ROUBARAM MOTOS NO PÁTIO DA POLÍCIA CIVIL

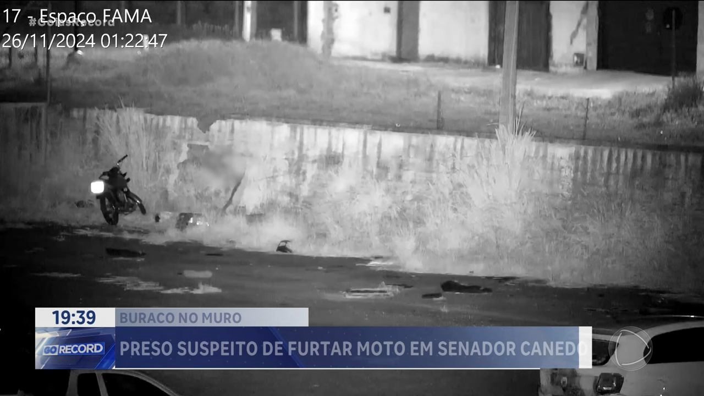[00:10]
Era por volta de uma e meia da madrugada, quando quatro pessoas entram no pátio de veículos apreendidos da Polícia Civil e furtam duas motos.
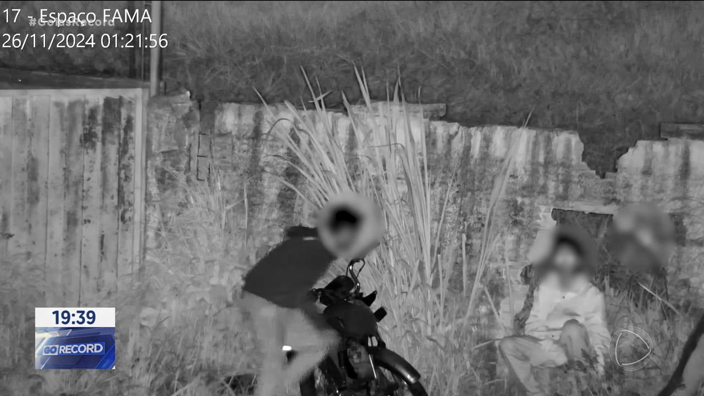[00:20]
Durante a ação, os ladrões parecem ouvir algum barulho.